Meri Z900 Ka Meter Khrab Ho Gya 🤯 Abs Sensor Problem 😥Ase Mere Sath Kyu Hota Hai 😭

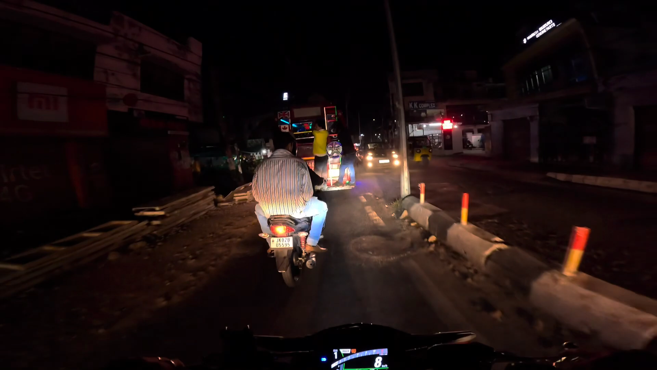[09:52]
पहले ये ना कम हो गया था थोड़ा लटकना ना, अब वापिस से ना ये स्टार्ट हो गया यार, पहले पहले लटकते नहीं थे यार,
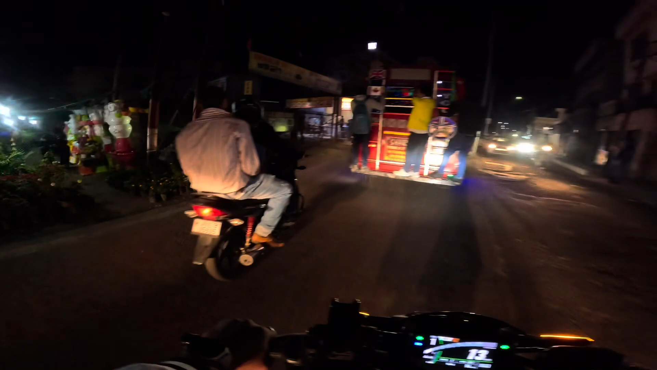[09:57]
जब से ना चलान वन काटने लगे ना ये, अब से गाइस इन्होंने ना वापस लटकना स्टार्ट कर दिया भाई।
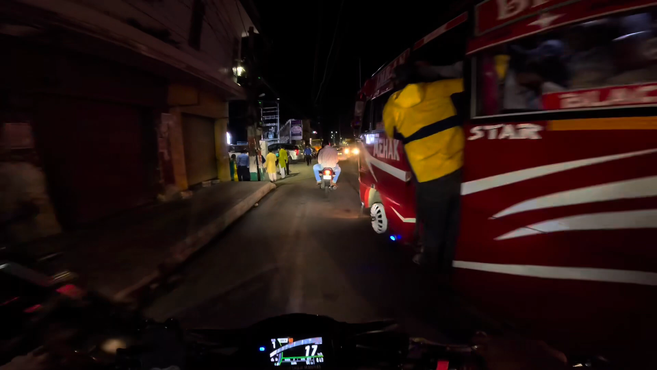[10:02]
ये देखो भाई पूरी बस फुल करके रखी है यार,